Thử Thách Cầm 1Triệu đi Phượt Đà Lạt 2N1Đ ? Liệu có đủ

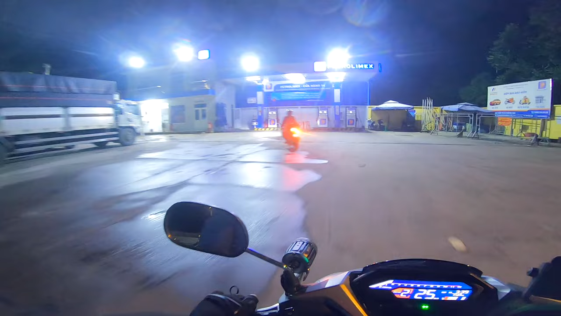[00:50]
Giờ mình sẽ chăm xăng nha Cho nó đầy bình luôn